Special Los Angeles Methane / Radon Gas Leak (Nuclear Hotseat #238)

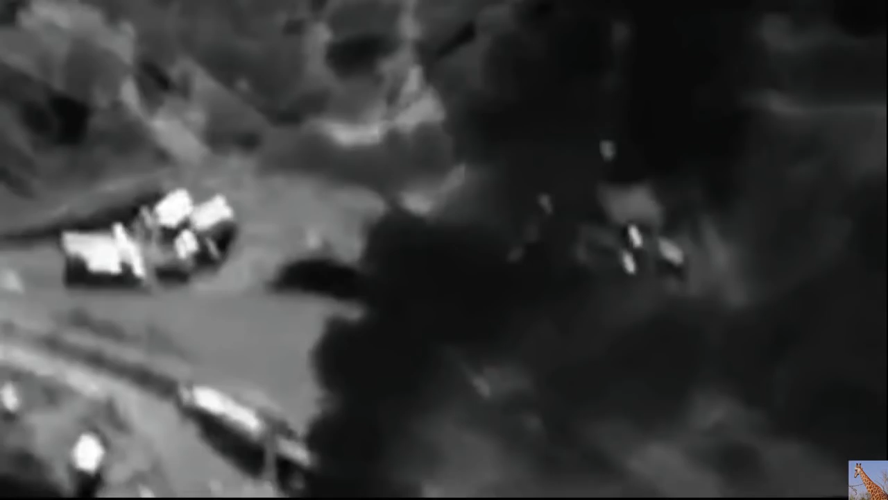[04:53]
And so I do believe that there's going to be radon in that methane fuel
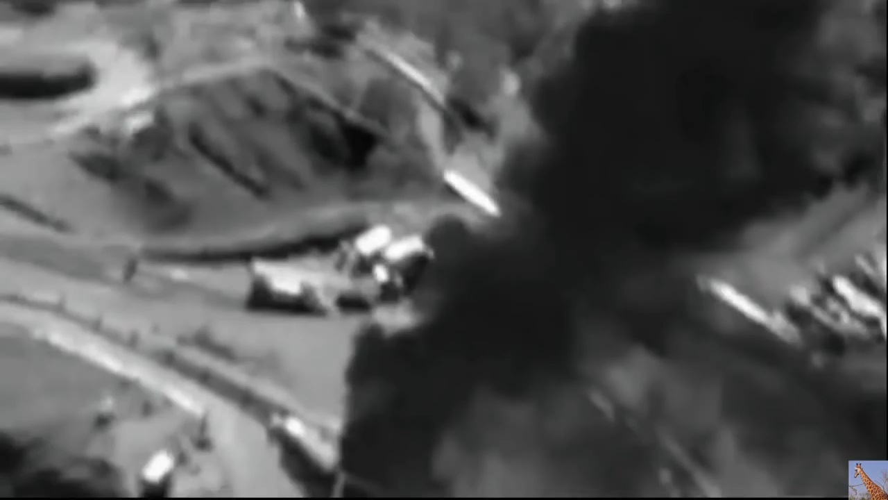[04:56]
supply that is simply leaking out of this breach in this storage facility. And, you know, the hazards of radon are quite significant.
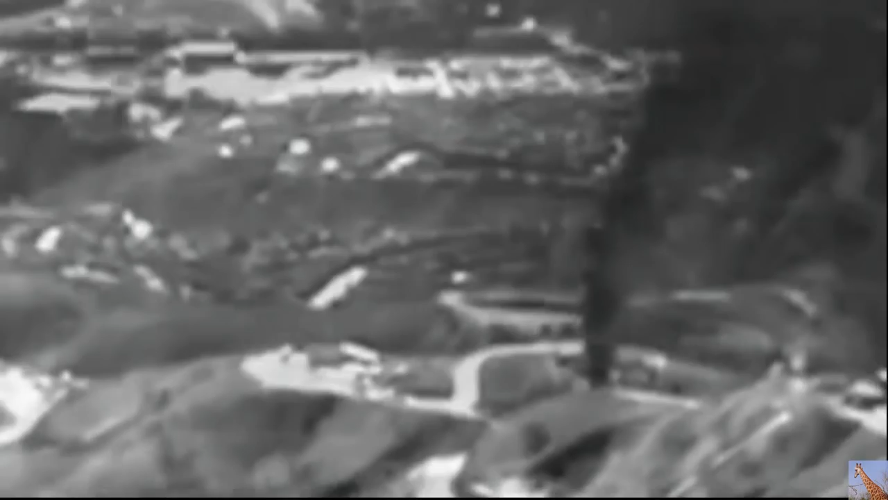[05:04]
All you have to do is ask survivors of the Navajo uranium miners in the Southwest